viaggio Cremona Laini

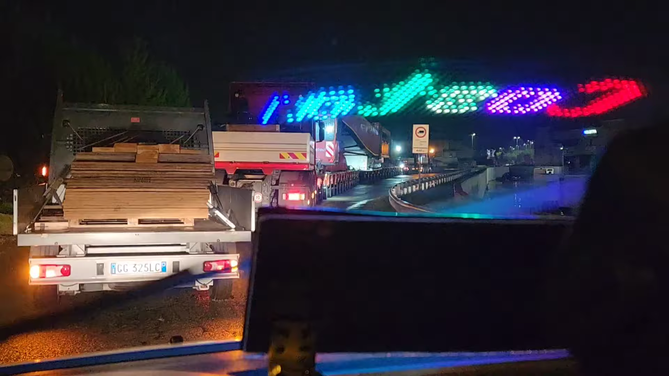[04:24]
Guarda, posso passare S? A destra, passa a destra. Ci spostiamo a destra, Vlad, ci spostiamo a destra. Vabbè, adesso com'è adesso e ce la fa abbassare. Dimi quando posso essere... Ma tu, devi passare a sinistra e non ricominciamo. A sinistra, a sinistra, non a destra. A sinistra!
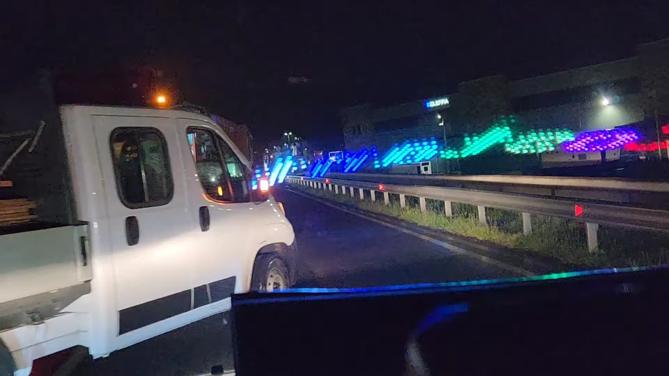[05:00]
Tu, a sinistra, quella lì è a destra, eh!
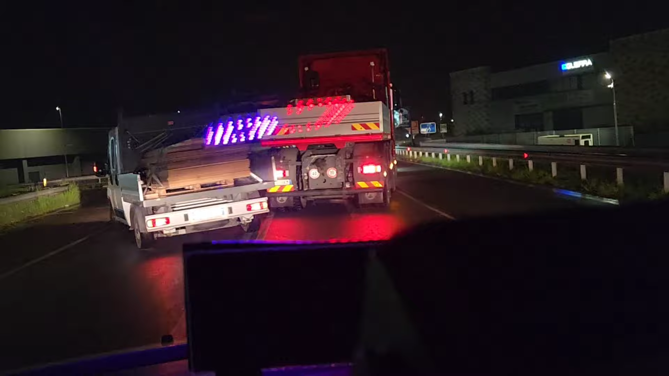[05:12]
Ok, quando è passato Modou, riallunghiamo lunghi lunghi, eh!
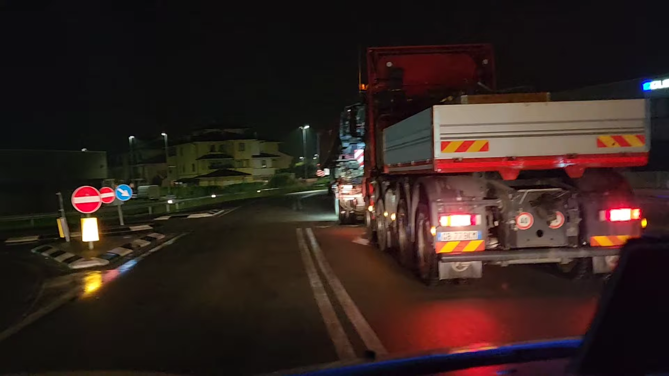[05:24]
Vado lungo, lungo, c'è una leggera curva a sinistra e qua abbiamo la rotonda. Vado lungo, vado lungo, è un'altra. Piano, bugie, intanto siamo rotonda.